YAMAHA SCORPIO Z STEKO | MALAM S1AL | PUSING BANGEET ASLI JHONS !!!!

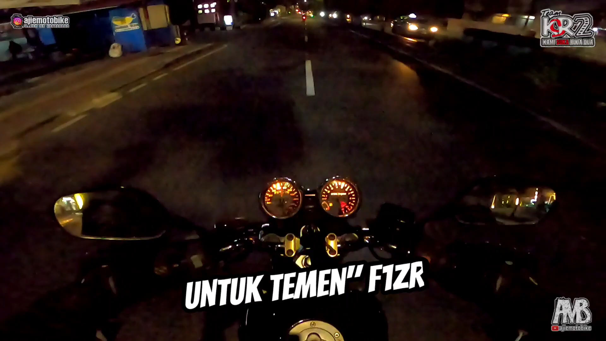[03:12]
Nah, nggak jauh dari sini nih, kopdaran mereka nih. Wah, kosong, Jon. Harusnya di sini nih kopdarannya nih. Tapi kosong, nggak tahu kemana tuh.
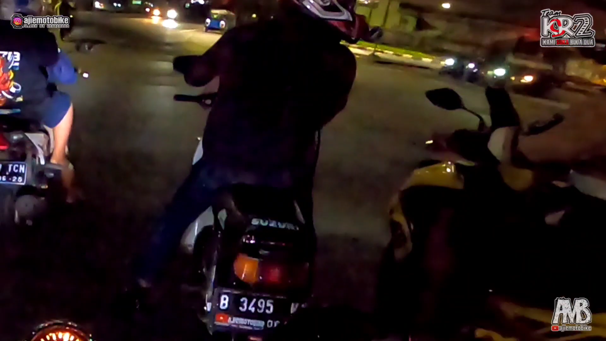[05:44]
kita belok, weh edan, boleh lah. Tadi udah pake phone jeter tuh Jun, cuma dia ngebut aja. Mereka ngebut-ngebut Jun, Diwa sama Bang Wahyu. Gila gue ditinggalin, padahal gue pakai Scorpio loh. Padahal udah lari cepet gue tuh.
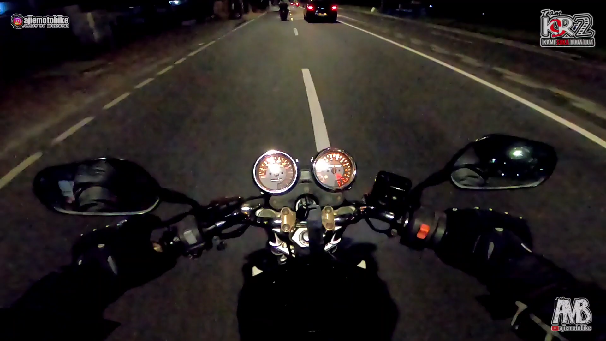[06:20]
Dari 80 sampai cepet. Kencang banget itu 90 nih kalau larinya John.